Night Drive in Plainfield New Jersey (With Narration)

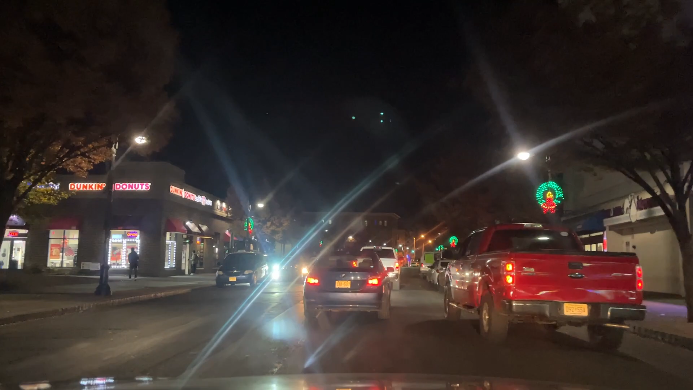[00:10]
In this video, we're going to be taking a driving tour of Plainfield, New Jersey, and a general area around. So we're going to do North Plainfield, maybe a bit of Wachung. Plainfield is, I believe, the largest city in Union County. Union might actually be bigger, but I should have checked the population before that. We got a McDonald's on my right, as well as a Family Dollar on my, no, it's a Dollar General on my left.
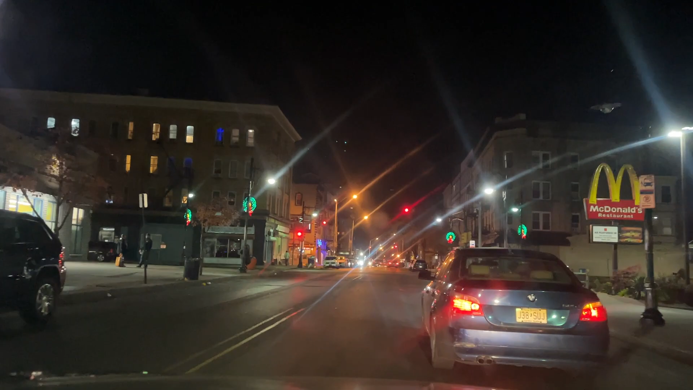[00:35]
All the dollar stores are basically owned by the same company, because they always change.
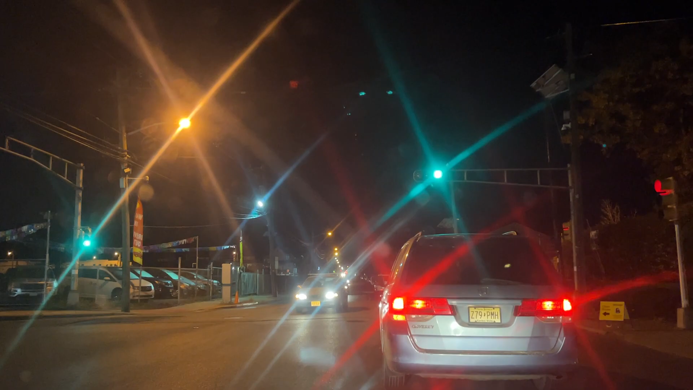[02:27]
We got an auto sales place on my right. Most of the Hispanics in this area are from Central and South America.
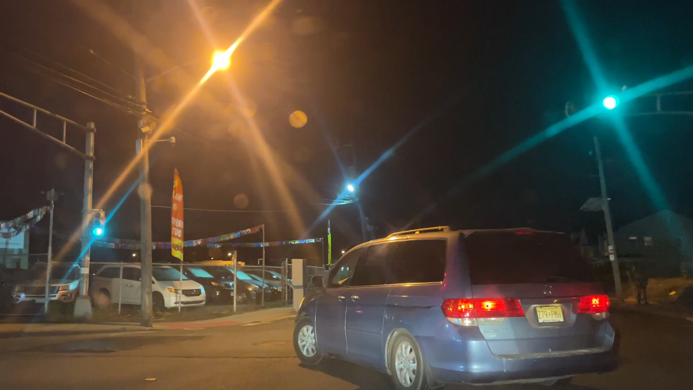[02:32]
Not like other places in the area like the Bronx or Patterson, where it's mostly Dominican or Puerto Rican. Or Caribbean Hispanic, I should say. But, um, I've never really spent much time in Plainfield.
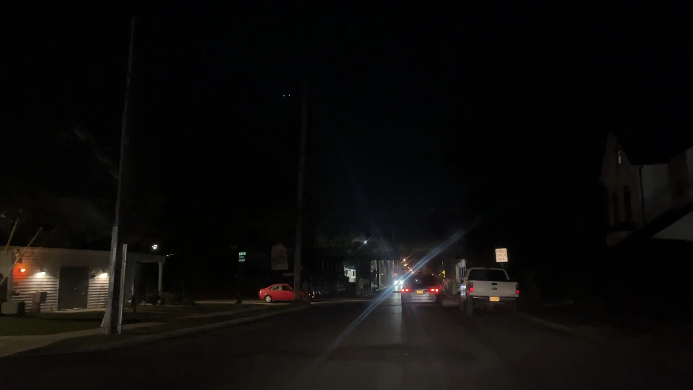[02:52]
We're right by the, uh, Plainfield train station.
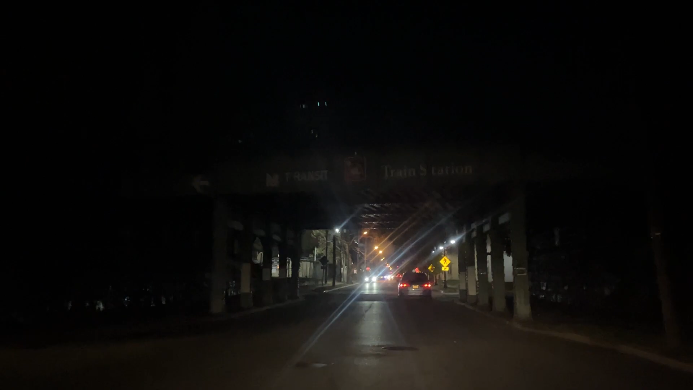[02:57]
It says NG Transit train station on all the trestles in this town, though. So. I don't know what that's all about.
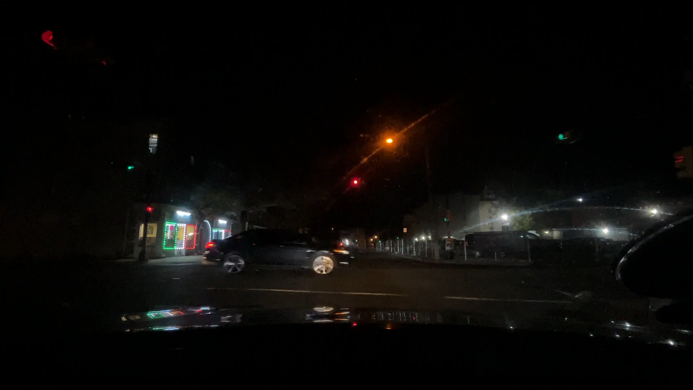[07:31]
The only problem with the wide-angle lens though, is it's not very bright. So, I'll go back to the regular. We got El Pariso restaurant on my left. Well, they got a lot of Central Americans here too, so they'll be eating a lot of pupusa. Shout out to El Salvador.
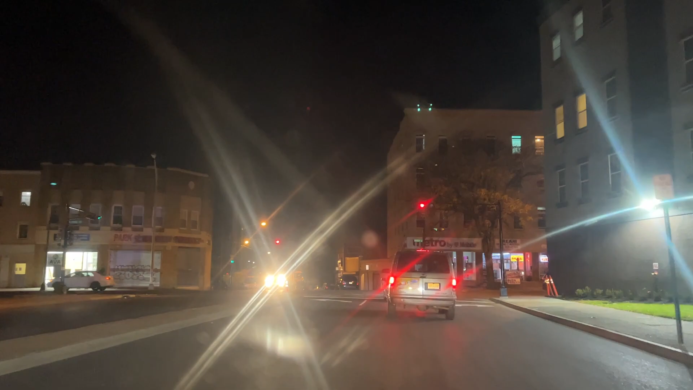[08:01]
We got Park at Madison Pharmacy on my left. Express Laundromat. Some of these businesses you can't see, so. The one with the blue awning is the laundromat. And then there's one of those, uh, Envios de Dinero and Envios de Cargas. So, those are businesses where, um, Hispanics can make, um, money orders, shipments, people that don't speak English. And I was actually, we had dinner at a Spanish restaurant in this area, and the lady did not understand any English.
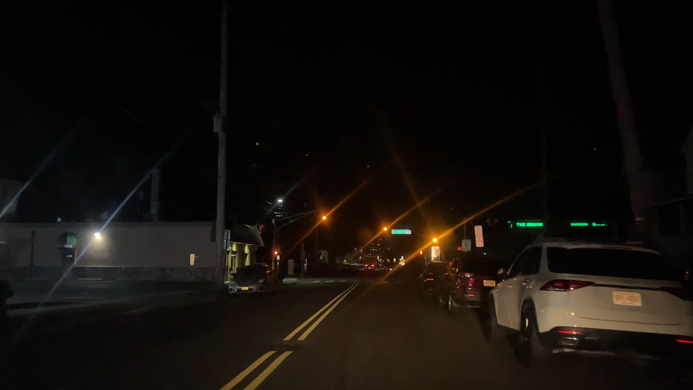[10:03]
Stony Brook lunch mat on my left. Grove Barbecue. Oh, it's a churrasco. So, it's a Portuguese barbecue. Yo, if you think my Spanish is bad, but I don't understand. I don't even. The only word I know in Portuguese is churrasco. So, I don't even know a bit of Portuguese. You got the Brook Farmer's Market. I think Portuguese is pretty different from Spanish, though. From what I've heard. So, back to that soul food restaurant, Blackberry's. It closed in 2013.
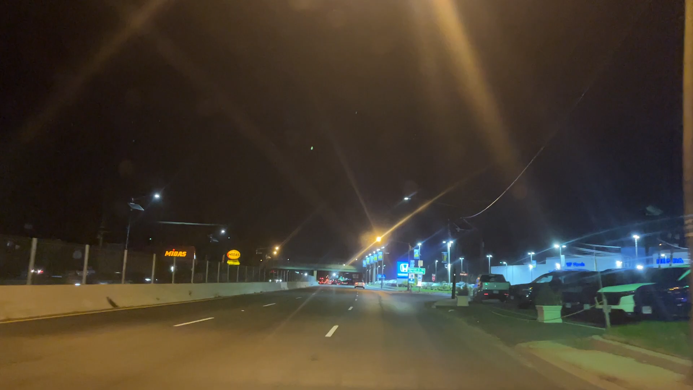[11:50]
I'll cut the video there, because Wachung, there's not really much there. It's a nice town, but there's not really much there. That's the new Honda dealership on the right. Midas on my left. Raceway gas. I'm going to make a ride on this interchange right here. I feel like right now, the night drive is more just about socializing right now more than anything else.
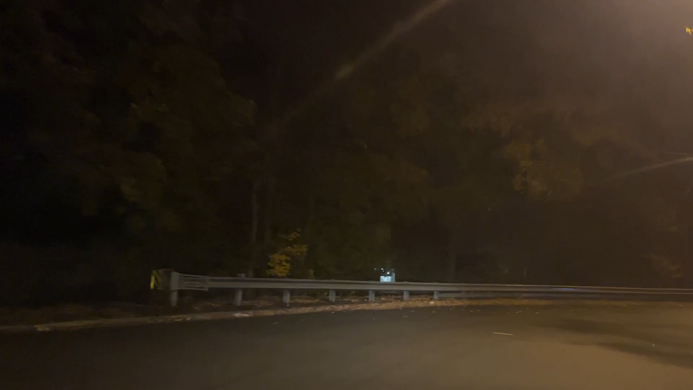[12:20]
But the streets around here are pretty bright, so if you came along for the ride and just wanted to see what the area is like, I guess you could see. But I'm narrating, so... Trust me. I believe in me.
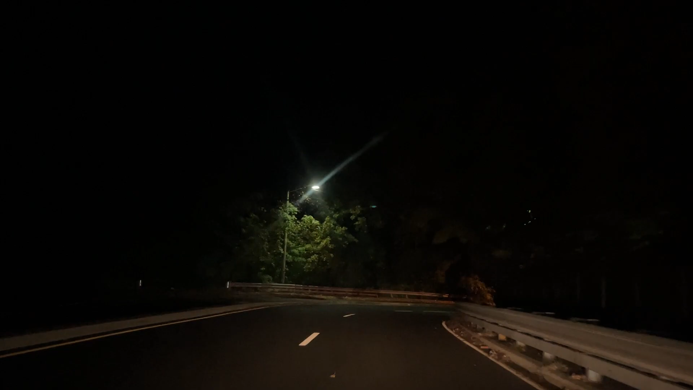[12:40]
New Jersey always has these really annoying exits and interchanges. In New Jersey, they're not just, like, straight exits. They always... What they do is they have, like, a bridge, right? And they even do this in open country areas, too, in New Jersey.